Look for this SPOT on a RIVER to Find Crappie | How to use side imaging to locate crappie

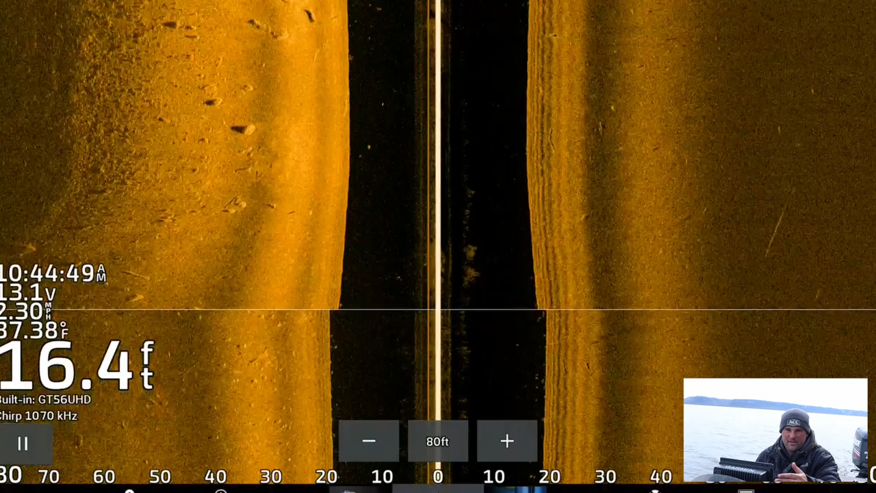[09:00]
On screen: depth 16.4 ft
That's probably how I'd fish them if I didn't have any forward-facing sonar or electronics at all at the bow of the boat. Because again, these fish, they're swimming. They're not locked onto a piece of cover. So it can be difficult to fish for them sometimes. That's why if you can find them on a piece of cover like this, there's a big old tree down there. There's another tree. There might be some fish in there, on those branches. Just to give some clarity, that's a tree kind of sitting like this.
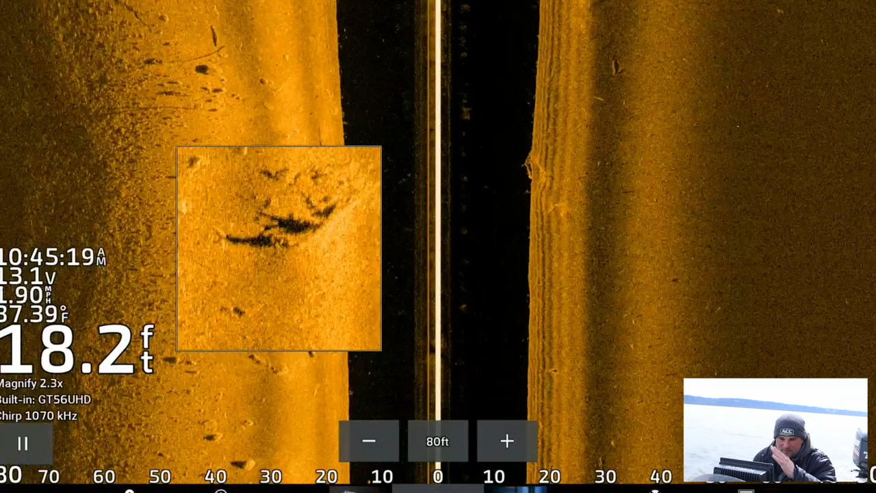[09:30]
On screen: depth 18.2 ft, water 37.39°F, speed 1.90 mph
And then on the left side of it, the shadow is the branches actually sticking up towards the top of the water column.
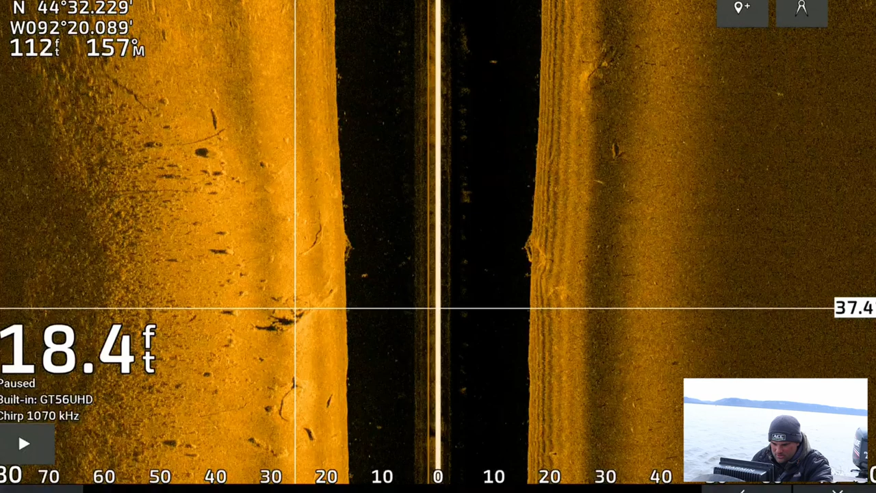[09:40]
On screen: depth 18.4 ft
So I'm going to actually throw a waypoint on that. I don't know if there's a lot of fish on there, but it's always nice to mark it for later in the season. This could be a good summertime spot. So that's going to wrap it up today.